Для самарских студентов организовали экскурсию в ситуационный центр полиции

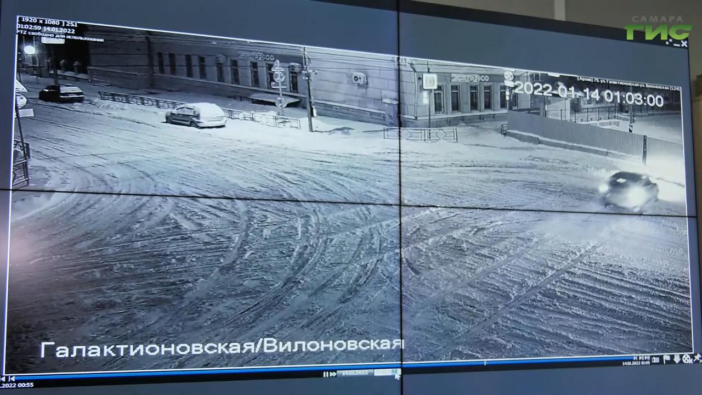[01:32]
Нетрезвый водитель на высокой скорости снес забор, долго кружился по территории, а затем скрылся.